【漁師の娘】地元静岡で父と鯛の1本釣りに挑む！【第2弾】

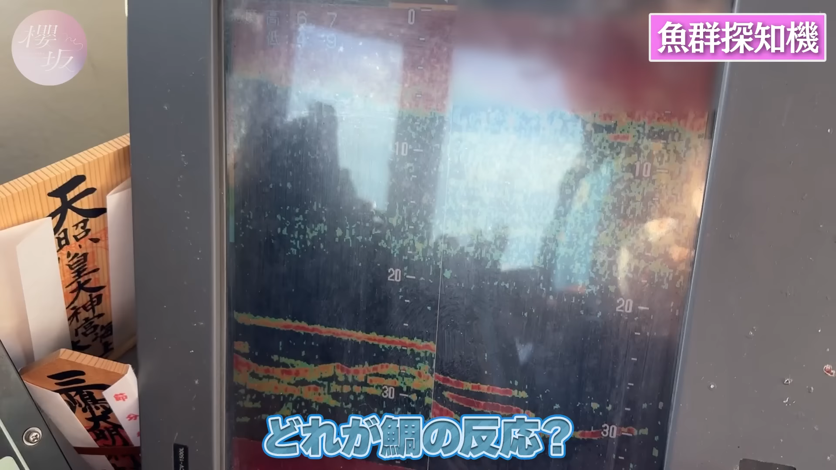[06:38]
下、下にいるやつえ、これってこと?下の水みたいやつえ、これ?
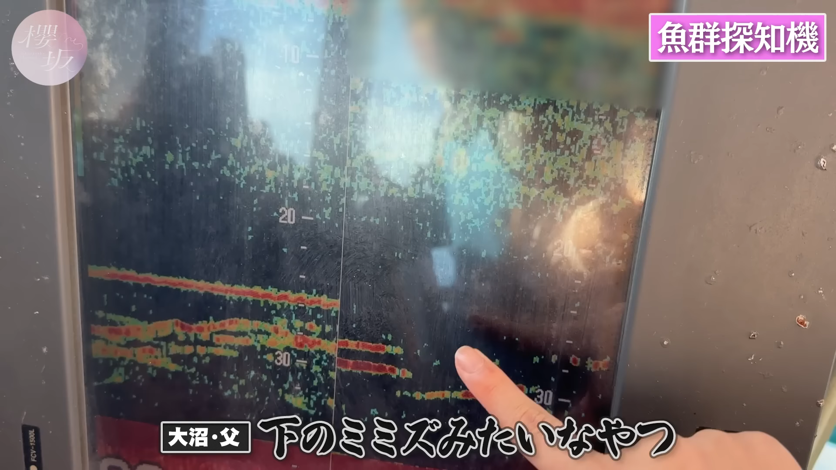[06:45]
これがタイですか?そうなんだよこれがタイだし波
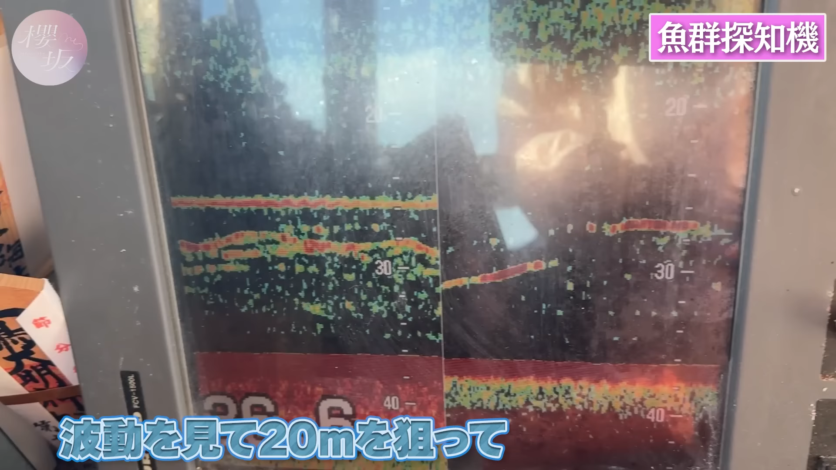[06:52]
動を見てこの20mっていうのを狙って今私たちは釣りをしているわけですね